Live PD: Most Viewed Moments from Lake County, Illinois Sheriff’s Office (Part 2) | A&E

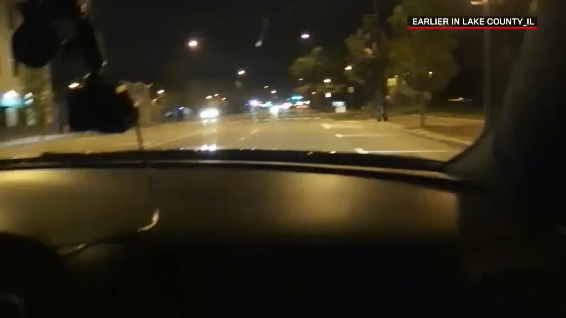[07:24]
We're traveling southbound on Sheridan Road here, and we see a vehicle. Obviously, it got into a crash.